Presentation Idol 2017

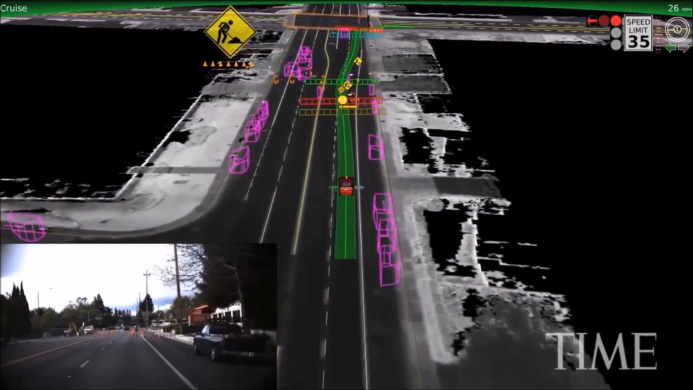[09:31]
Using all of these sensors, the car can recognize cones in a construction site and change lanes safely.